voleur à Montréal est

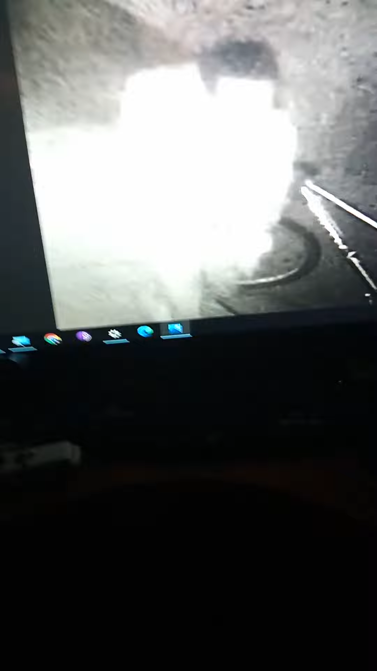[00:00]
Et les images que vous allez voir sont floues un peu, mais ça, c'est des voleurs qui volent dans les véhicules à Tétroville. C'est toute une petite gamique qui sont trois.